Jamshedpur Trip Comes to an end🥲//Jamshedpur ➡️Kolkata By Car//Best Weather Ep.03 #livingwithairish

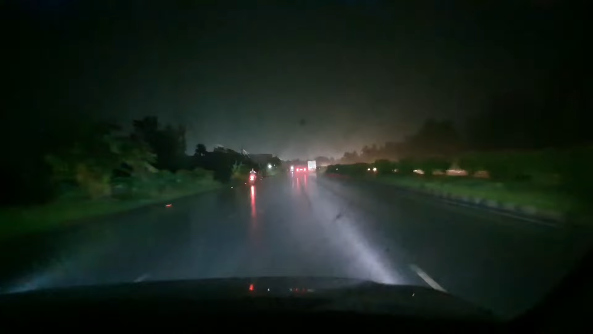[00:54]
तूफान, वैसे बारिश हो रहा है, तेज, ये भाई चला रहा है, 140-160 हम जा रहे थे, 120 में, मेरा आ गया 80-100 पे, क्या स्वागत किया है,
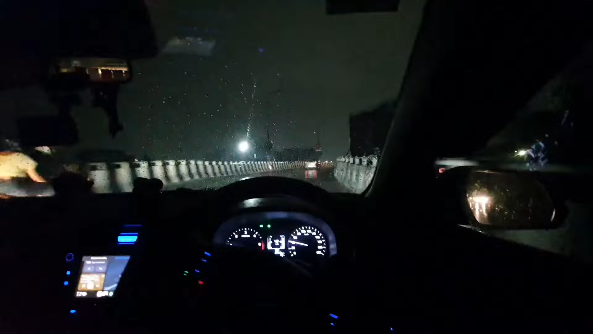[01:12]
भगवान ने अपने को, हम सिटी घूस रहा है, और बारिश चालू,
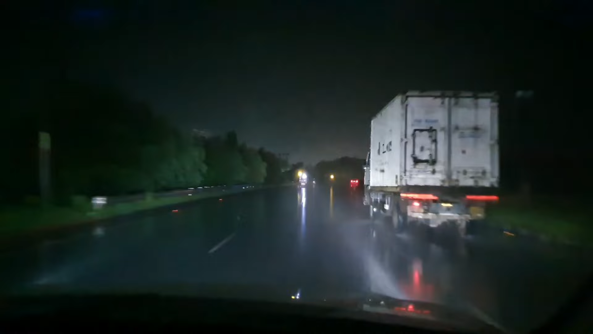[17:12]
हम जा रहे थे 120 में मेरा आ गया 800 पर भाईया का क्रेश दिख रहे हो ओकाल कम नहीं हो ना चाहिए भाई स्कॉर्पियों वालों का इतना खिच्चम खिच्ची यह फॉर्चुनर देख रहे हो लाइट दिख रहा है यह
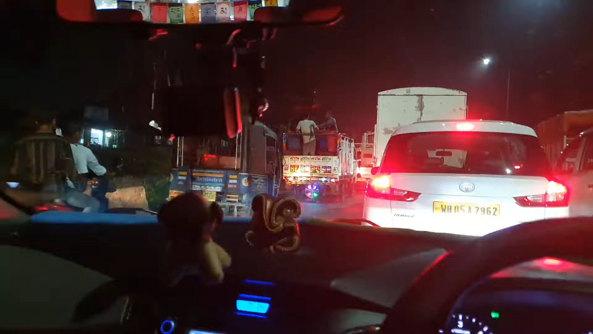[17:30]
हम पहुच गया है राणीहाटी क्रॉसिंग में और यह फॉर्चुनर से अपन खिच्चम खिच्ची करते-करते
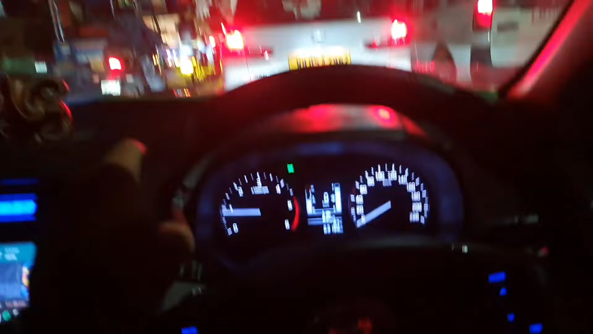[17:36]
अच्चानक देखे भाई राणीहाटी पहुच गया है हम तो अभी पहुच जाएंगे
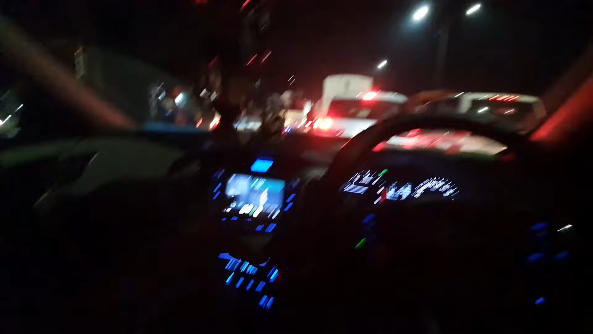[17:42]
घर कितना टाइम लगए गंटा हो लगए क्योंकि ट्रैफिक बहुत ज़्यादा है त्रैफिक बहुत ज़्यादा है देख रहे हैं पूरा लाल पूरा खून-खून हो चुका यहां पर
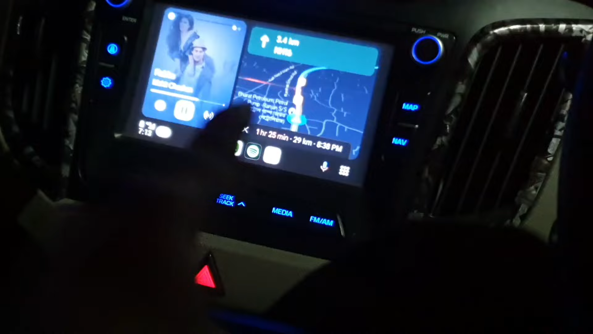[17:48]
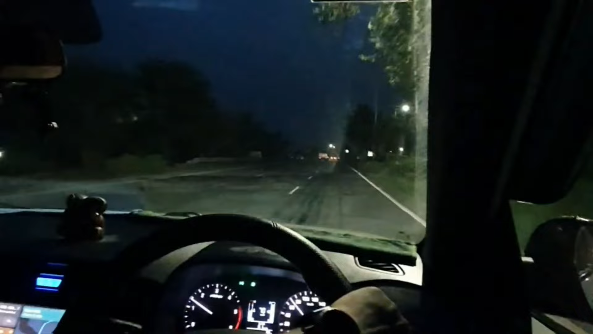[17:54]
यह आगे अपना घर का टोल बोले तो डानकुनी वाला
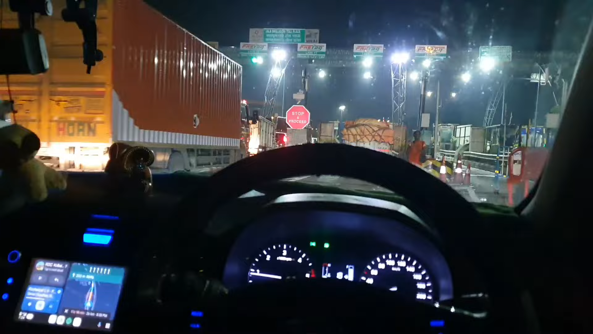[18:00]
टोल यह क्रॉस करने के बाद ही अपन समच चकते के अपन घर घुज गए वापस ठीक है अच्छा रहा बढ़िया रहा
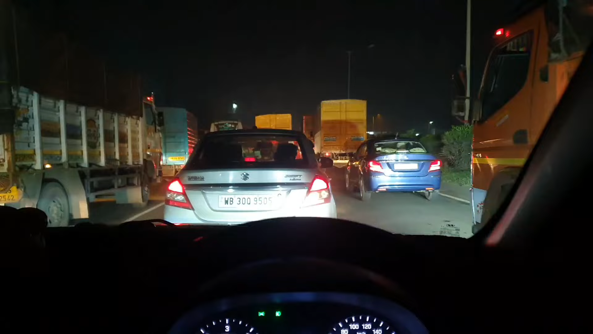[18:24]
सात मीनिट ऐसे करके मतलब कंजेशन एक बार रुक रह तो सीध़ा दस मिनिट पंदमा मिनिट के लिएरो जा रहा रही यह देखो
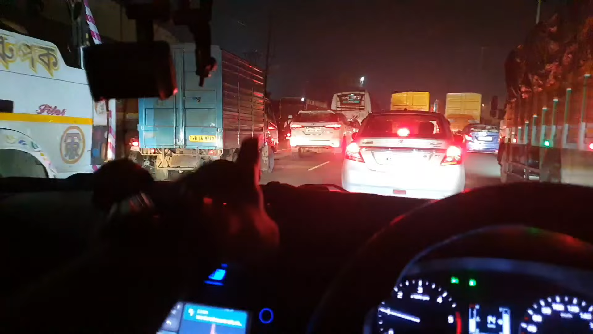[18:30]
वो फॉर्चुनल अभी भी मेरे साथ है क्या बता है जो भी है बाया चले जाए रहा है शांत्रागाची और सीधा
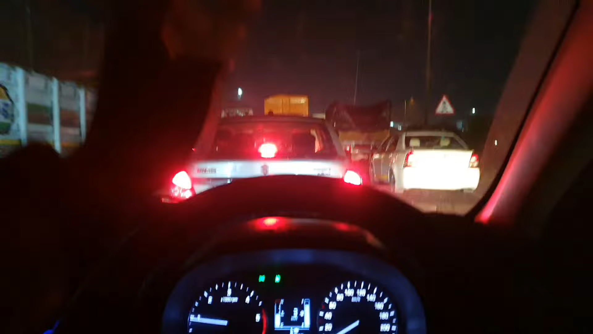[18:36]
जाएंगे हम एरपोर्ट की तरफ कुलकरा तो बहुत मतलब कुलकरा के पास तो आ जाता है लेकिन यह जो एंट्री
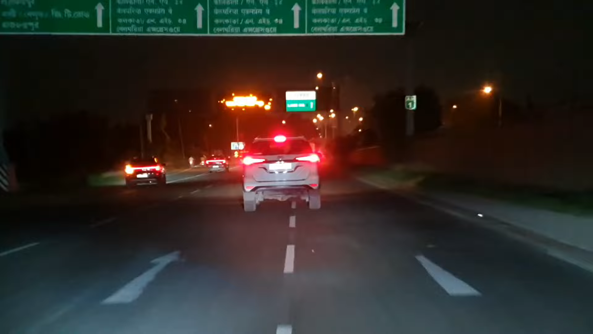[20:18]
हालत देख रहे हो पुलीस का हालत कहीं नहीं
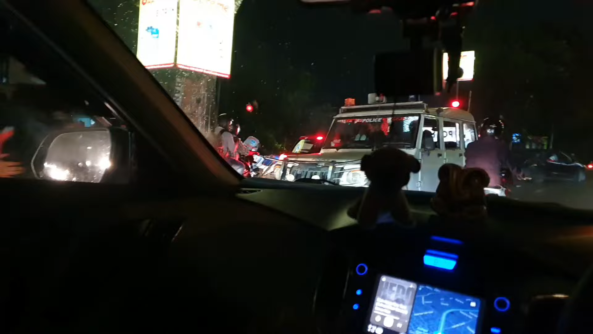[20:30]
था यहां पर सब हम लोग खरे हुए थे उल्टा साइट से आके सीधा बीच में गुज गया और सब को बोल रहा है हटो हटो हटो हमको जाना है
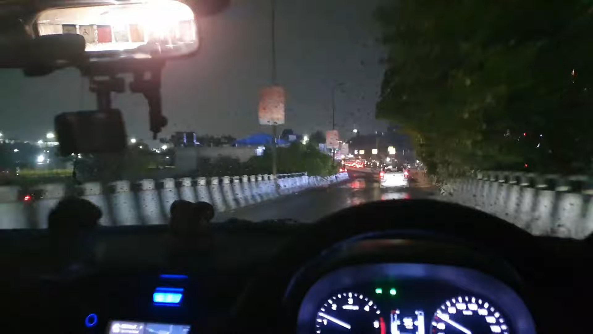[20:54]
उठाने का और यह ना दिखा के मैं रह नहीं पाया ठीक है ना